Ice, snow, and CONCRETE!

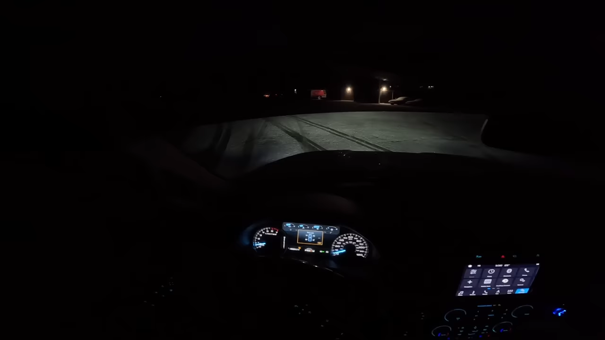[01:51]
There's a bunch of tracks in here. Like several cars have been in here. Or at least a couple, but I wasn't in here last night. That's weird.
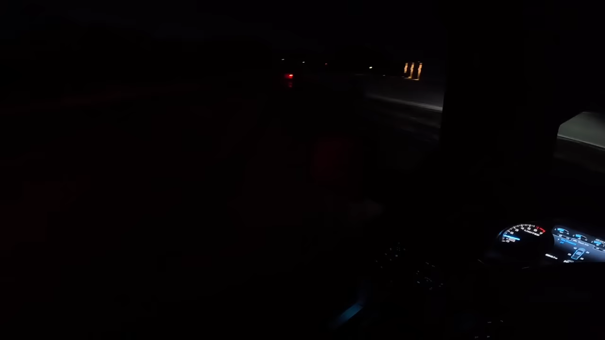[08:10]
This cul-de-sac is pure ice. Man.